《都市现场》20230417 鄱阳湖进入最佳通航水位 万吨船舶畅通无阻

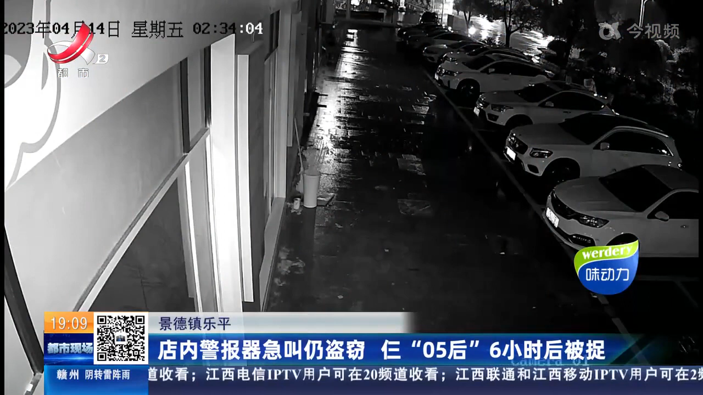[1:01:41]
公共视频显示14号凌晨2点34分两个小年轻进入了一家超市完全不顾店内名叫的警报器不仅不慢拿光了收银台抽屉里的现金又扫
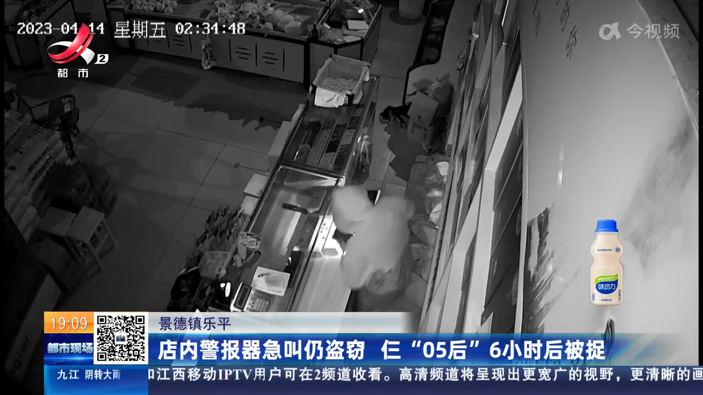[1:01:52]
荡了旁边玻璃柜台里的香烟其中一名小年轻强行把这个店门的门把手踹断之后再有两名小年轻迅速的到那个店里面
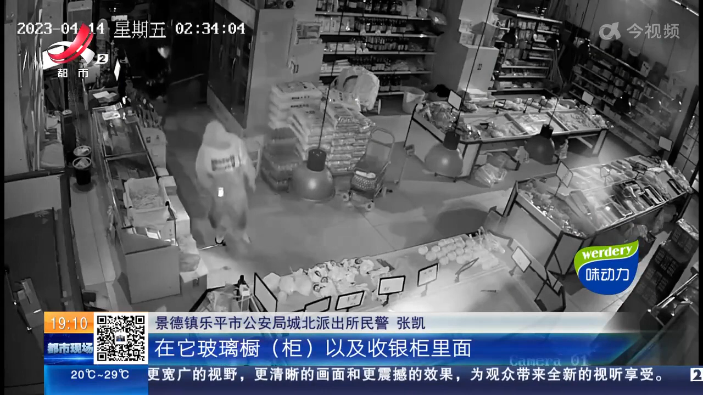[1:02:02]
在他的那个玻璃厨以及收银柜里面盗取了其中的13条香烟以及钱财共计有1500余元